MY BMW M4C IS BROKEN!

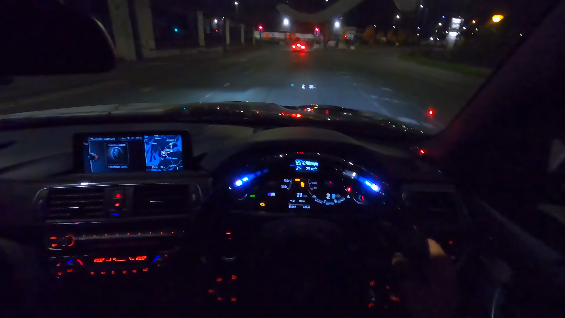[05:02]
oh my god what is that oh that's a Z4